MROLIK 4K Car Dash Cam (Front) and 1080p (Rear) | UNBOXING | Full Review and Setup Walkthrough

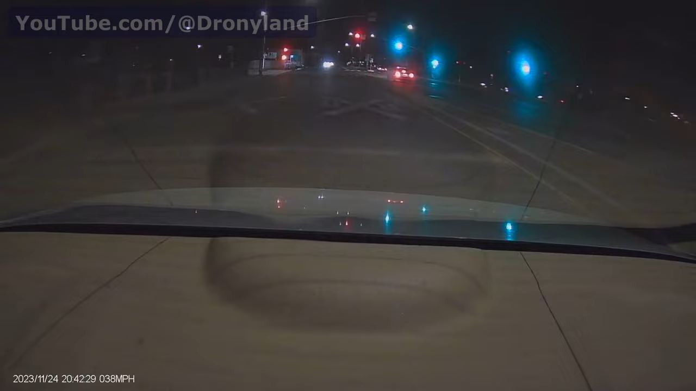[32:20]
So this dash cam claims that it has some enhanced night video quality. So we should find out about that very soon. So far, everything seems okay. I don't see any car behind or front of me yet. We are going there soon.
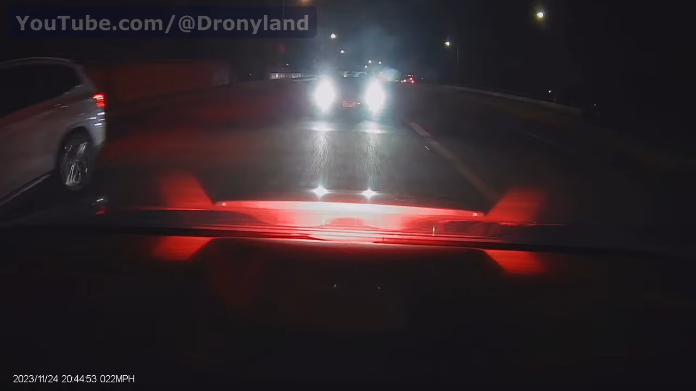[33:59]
So at least that should help. But I expect the front camera to read the license plates.
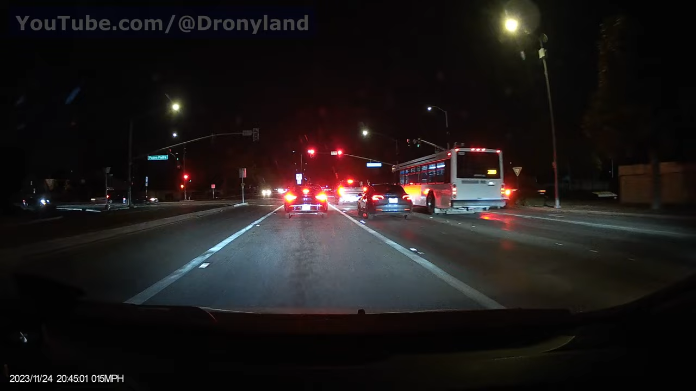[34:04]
There is a normal car with a normal license plate. And Altair. I read the 8YCD886. Let's see if the dash cam capture that.
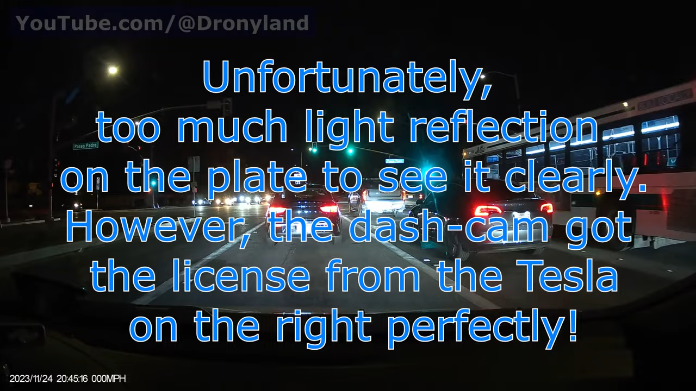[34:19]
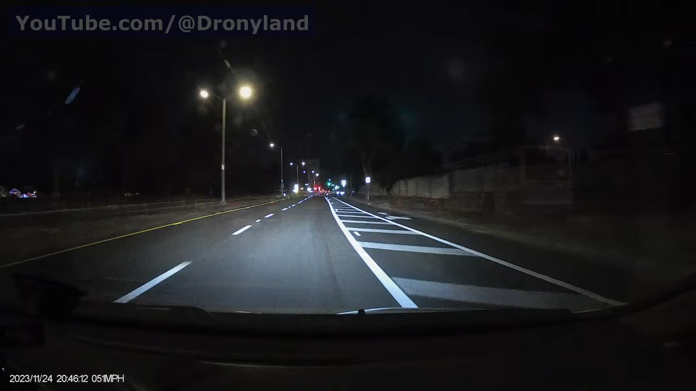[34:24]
The dash cam also should display the speed right now. My car says 50 miles an hour. So let's see if it's accurate. I'm around 50 miles. To try to be as accurate as possible. So 50 miles here. Let's see if the GPS is accurate. And it should be displayed on the OSD, on-screen display information.